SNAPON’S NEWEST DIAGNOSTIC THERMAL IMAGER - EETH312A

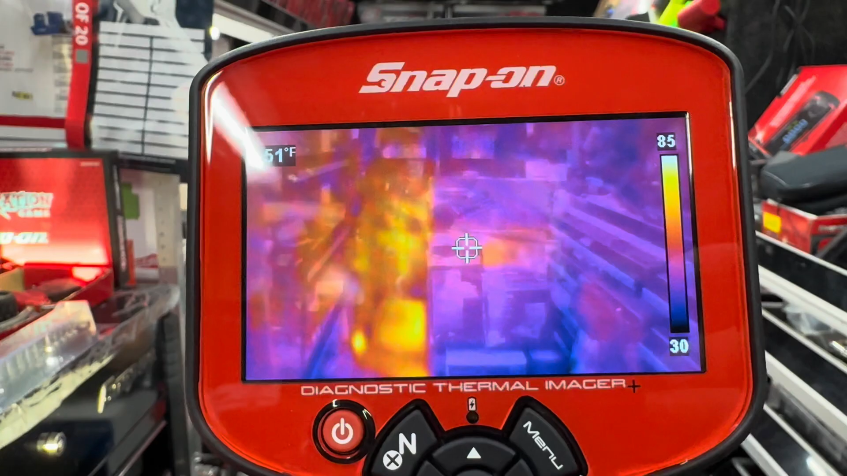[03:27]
also it's going to give you your picture with full color so when you look at that uh that
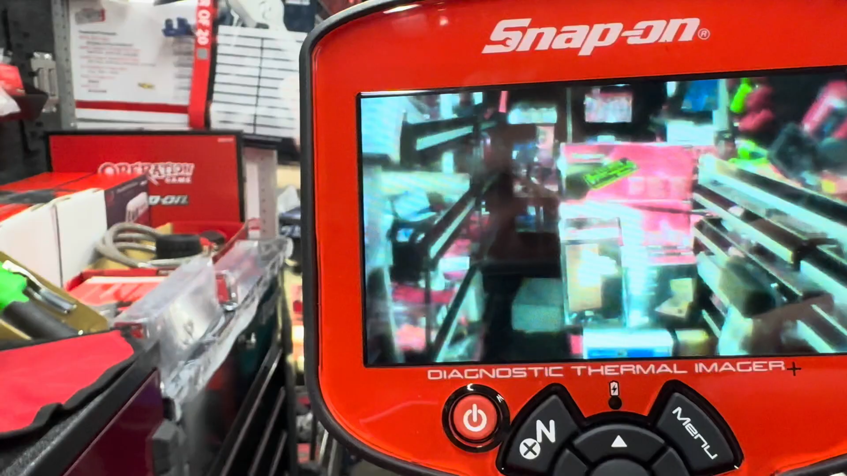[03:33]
lovely rainbow of colors you're going to know exactly what that picture was and you can see that
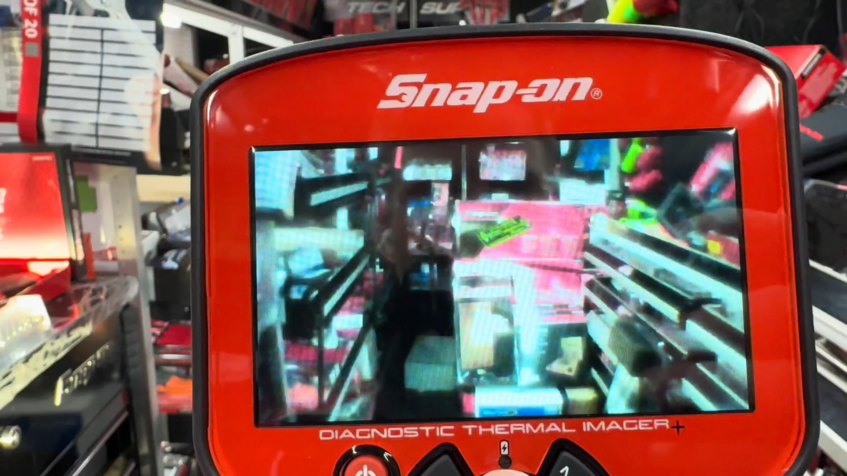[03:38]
overlay there how uh high definition that is now which is fantastic
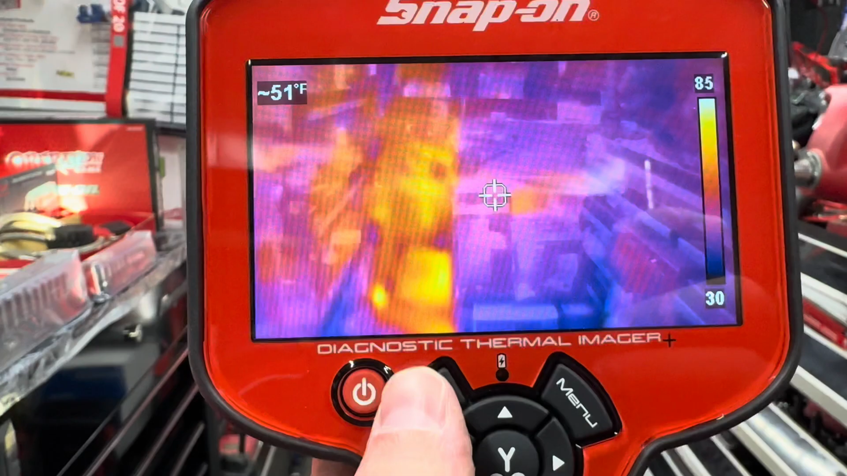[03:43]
On screen: spot 51°F
now while we're in our pictures i should mention if i go back here
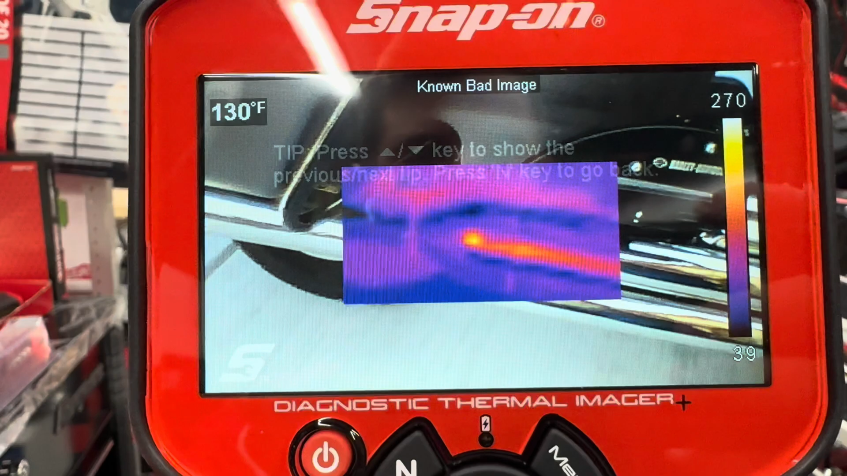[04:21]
On screen: spot 130°F
exhaust leak it's going to tell you what you should be looking for of course where
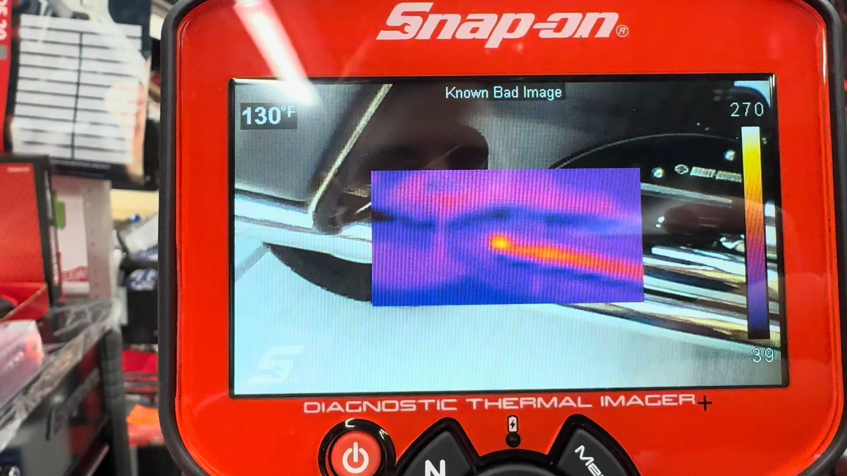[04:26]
On screen: spot 130°F
that lovely heat signature is is probably where all that heat is escaping and it's going to tell you
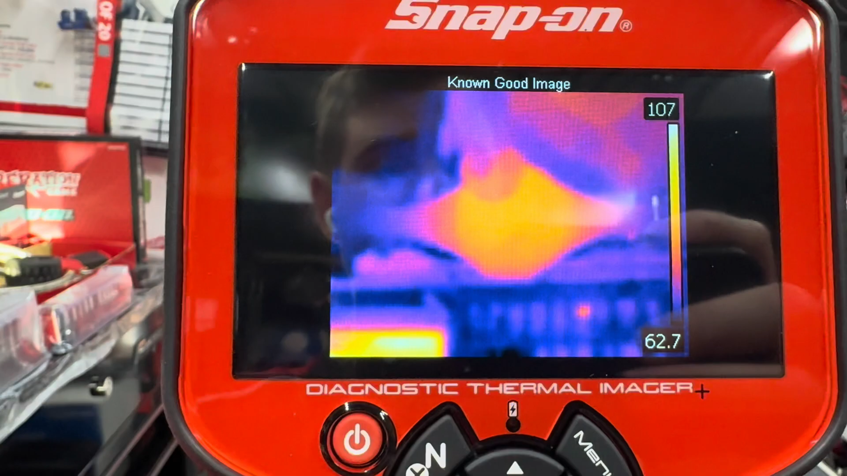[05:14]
in your tool when you purchase it make it easier for you to diagnose anything from pulleys and
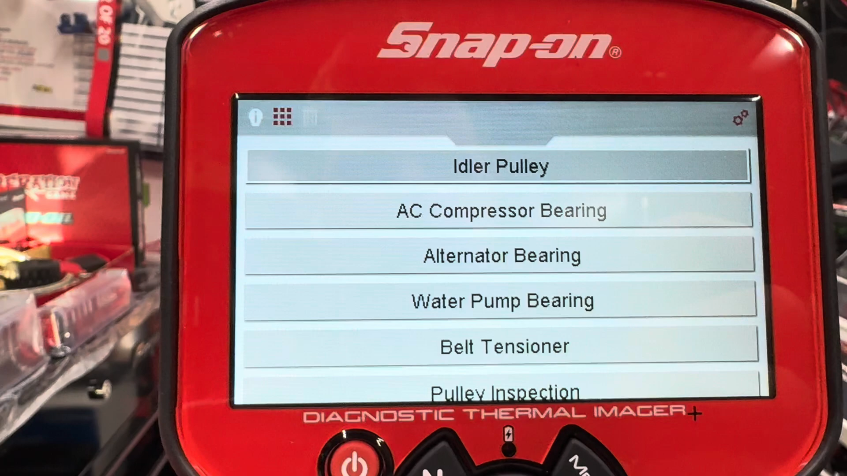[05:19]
bearings let's say your idler pulley you think it's squeaking well that's a known good image
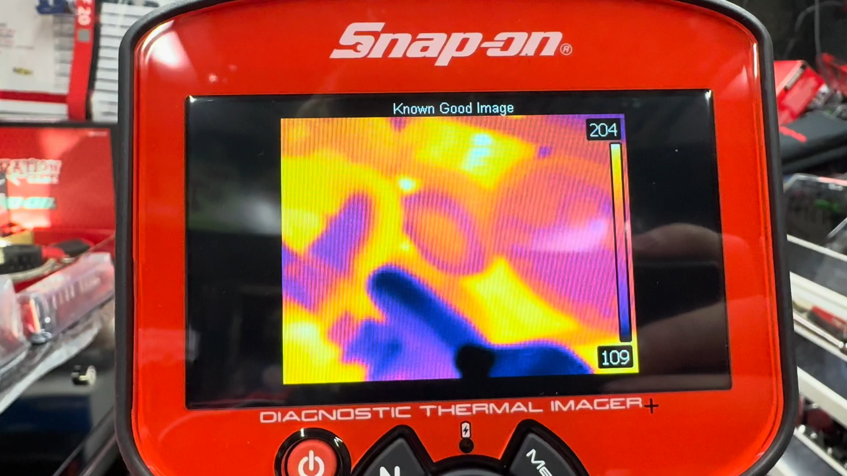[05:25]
there's your known bad image obviously generating more heat probably squeaking and
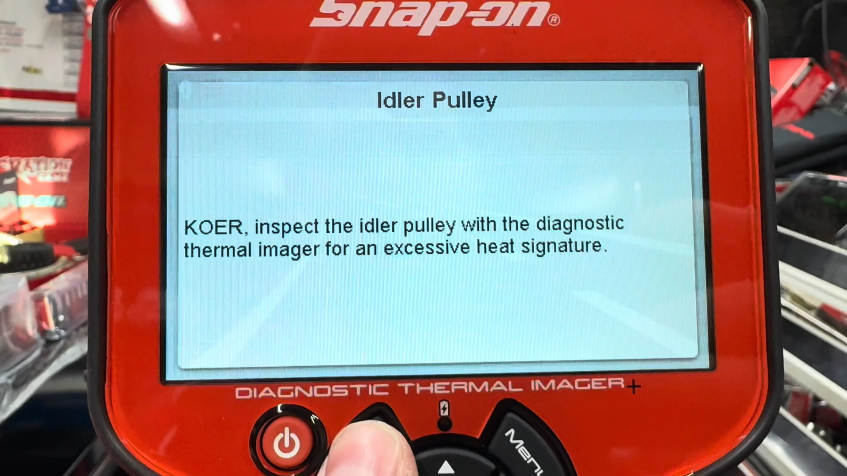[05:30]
you know which pulley to order right off the batter to further diagnose uh stuck
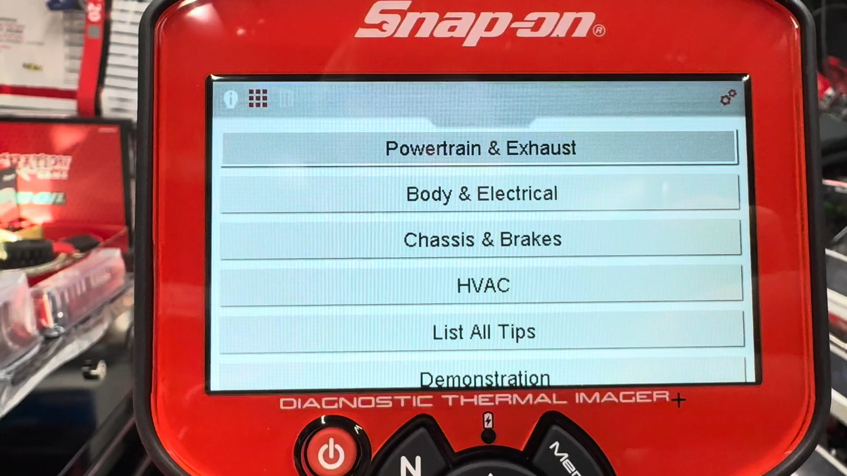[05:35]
on i should go into electrical stuck on relays battery cables heated
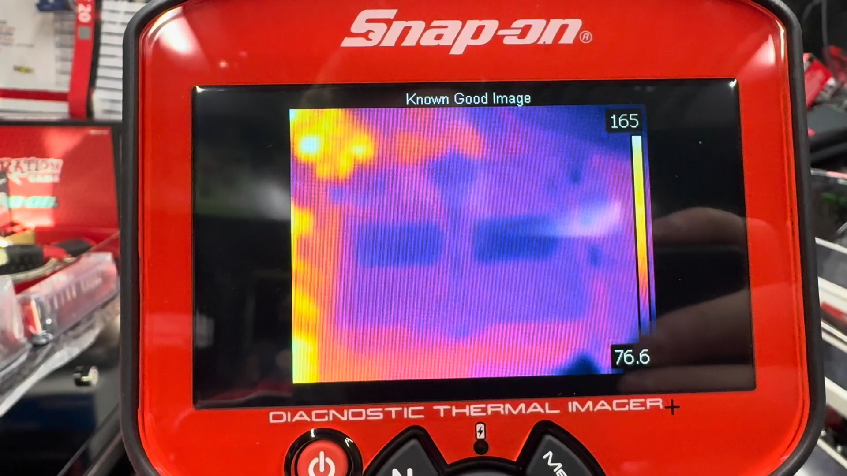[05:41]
seats like i said there's your good image image and lo and behold some heat especially
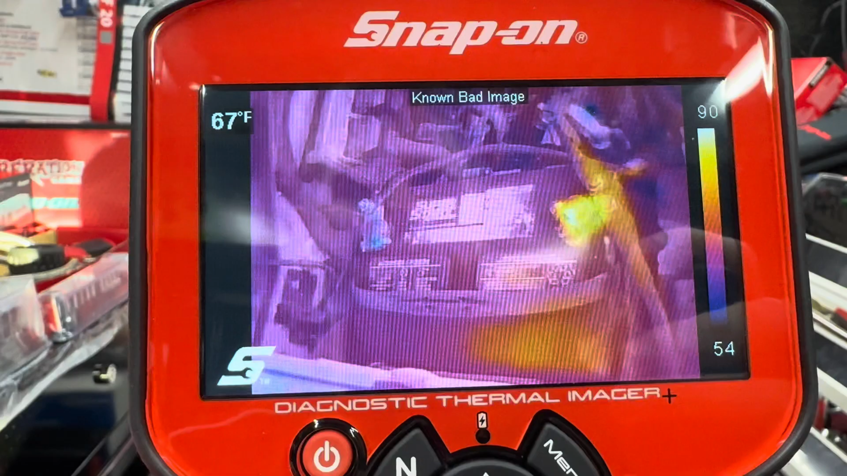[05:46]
with electrical if it's hot it's probably not doing what it's supposed to so um going back
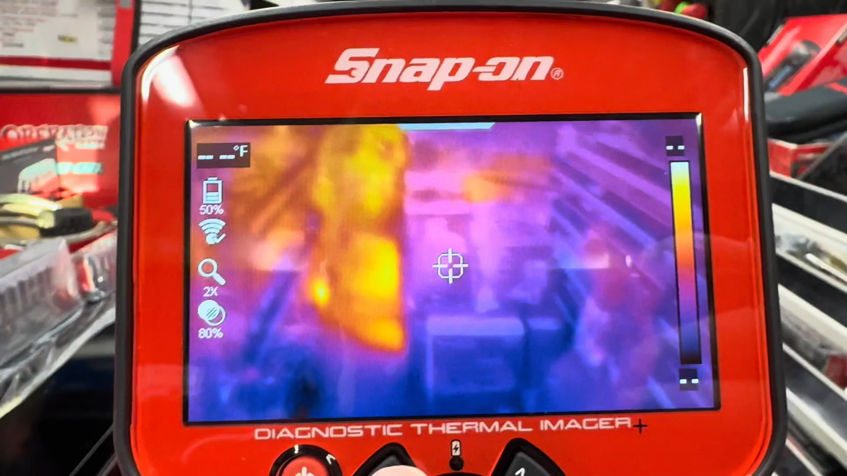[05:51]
to the thermal imager itself i'm going to talk about a few little things that you might notice with it your
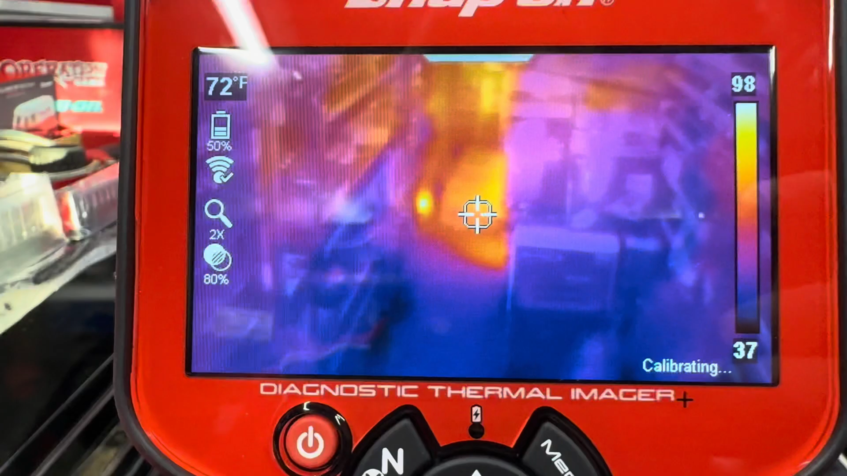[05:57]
top left corner that's going to be your temperature right in your crosshairs so
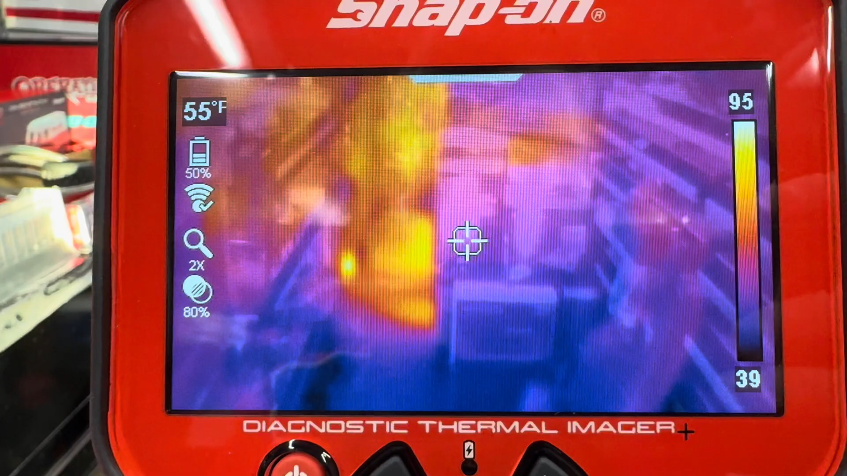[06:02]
On screen: spot 55°F
you'll notice it i wouldn't even call it a lagging it's just a recalibration of the screen so what happens is you'll notice right now the color palette on the right side is 96 down
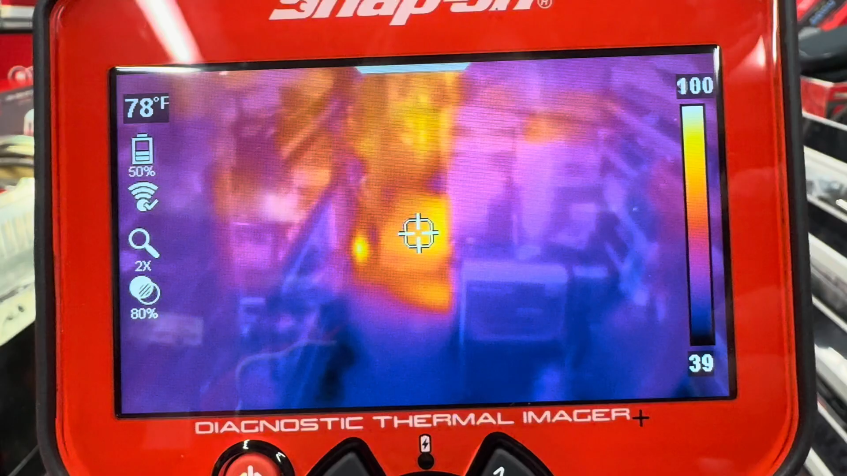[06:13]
to 35 and as that drastically changes so if i go down here really quick or
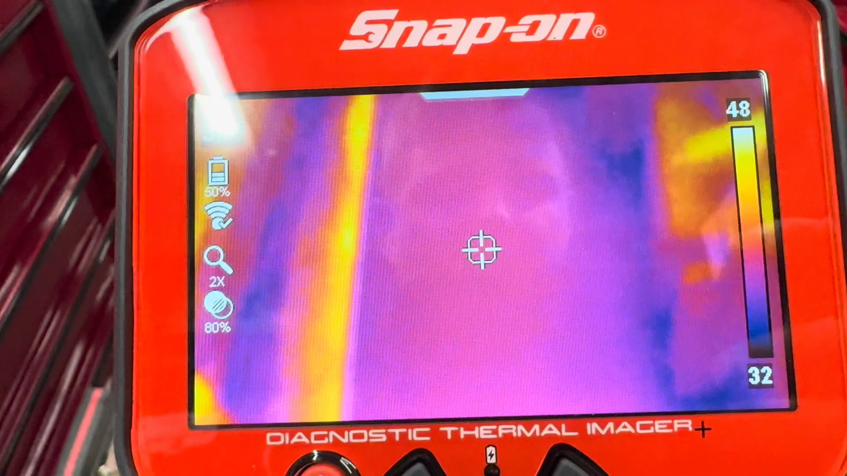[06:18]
really quickly up you'll notice it'll stop it'll say recalibrating that's just
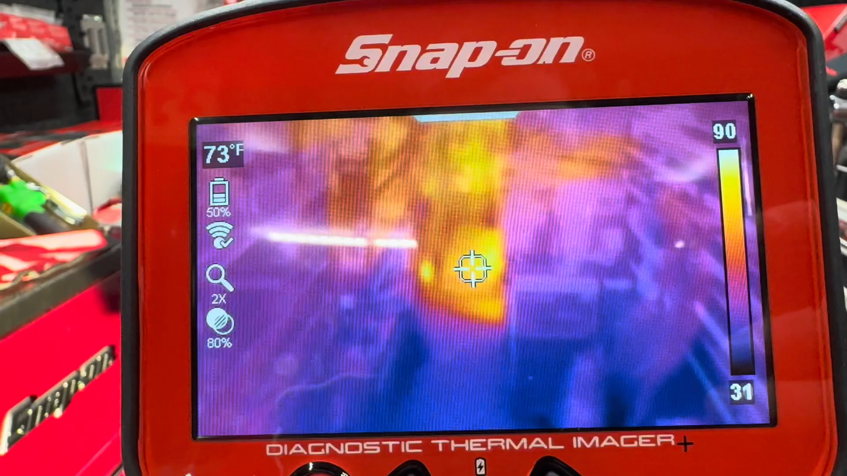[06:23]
so your cal your color palette is as accurate as it can be in the uh
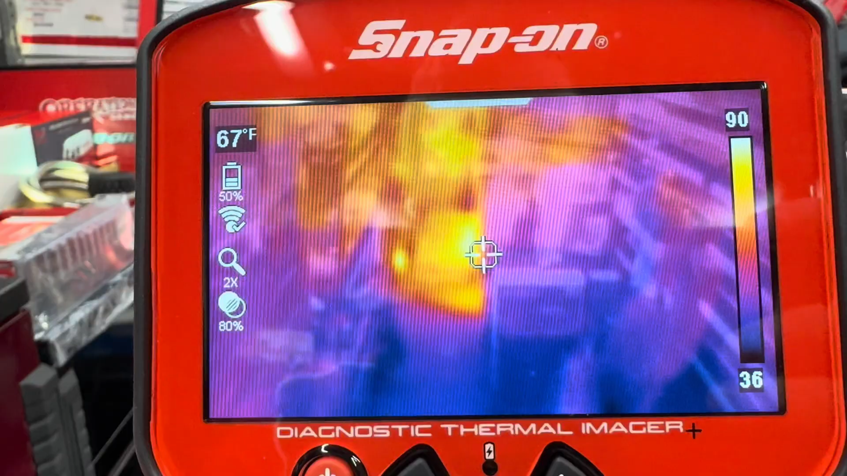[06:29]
the the right side and obviously giving you that exact temperature on the left side so you can see my uh
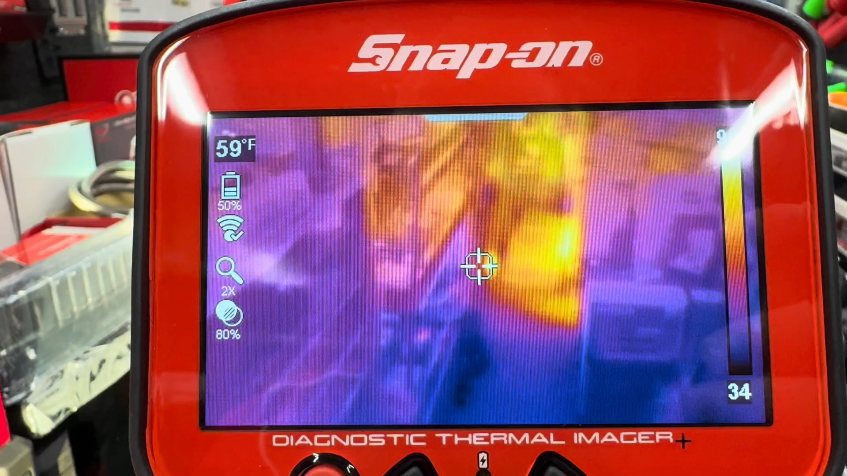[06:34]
On screen: spot 59°F
my heater that's on in the back it's working at about 85 degrees